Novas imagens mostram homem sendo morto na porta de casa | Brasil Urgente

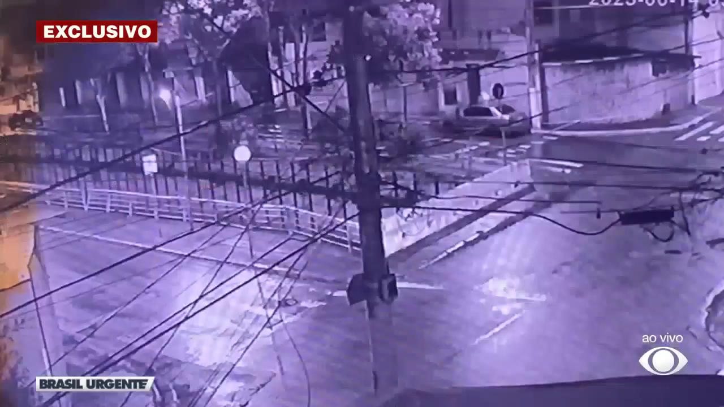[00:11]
São 13h09 da manhã. Repare nesse carro preto que passa pela rua no bairro Cidade Dutra, Zona Sul de São Paulo. O veículo vira à direita e some do alcance da câmera.
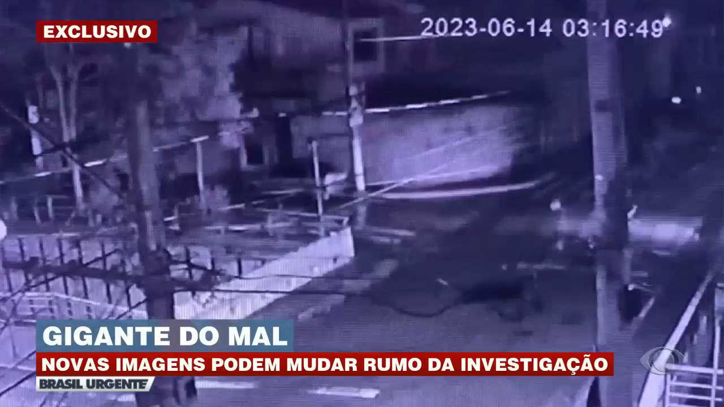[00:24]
As imagens conseguidas com exclusividade pelo Brasil Urgente mostram que sete minutos depois ele volta. Observe que logo à frente tem dois homens que parecem se comunicar com quem está no carro. A dupla atravessa a rua e para na esquina. O veículo segue e, mais uma vez, desaparece. Como está chovendo, os suspeitos se deslocam até uma casa protegida por um toldo. E ali ficam.